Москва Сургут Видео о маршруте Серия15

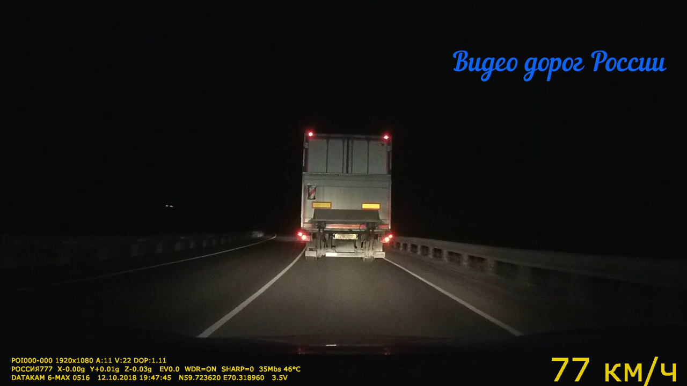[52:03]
Вот местами асфальт черный, он поглощает свет фар. Движение вообще. Как на ощупь, как будто.